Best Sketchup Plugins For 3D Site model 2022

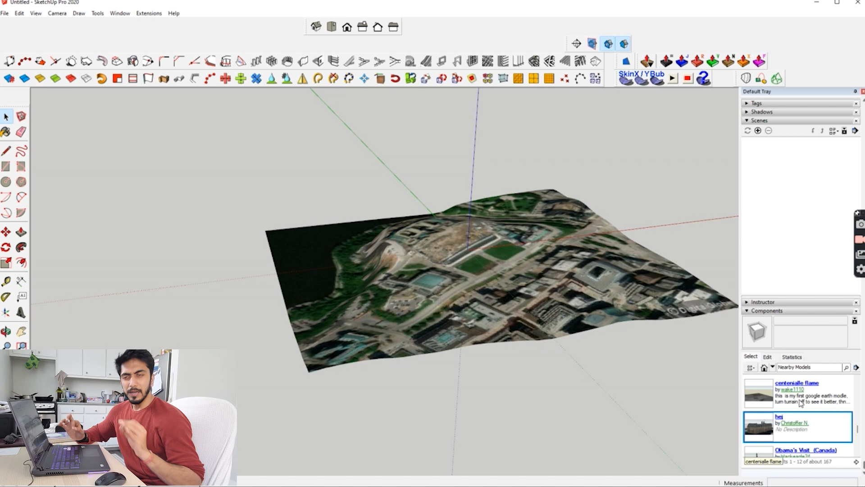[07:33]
so what it will do is it will directly load this structure onto your map so this is actually exactly where this building is located and they have the imagery and everything set up on